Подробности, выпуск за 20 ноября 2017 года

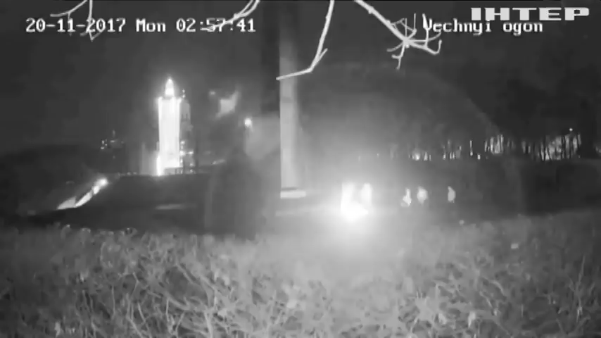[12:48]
На кадрах видно, что к монументу неизвестному солдату подходят около 8 человек.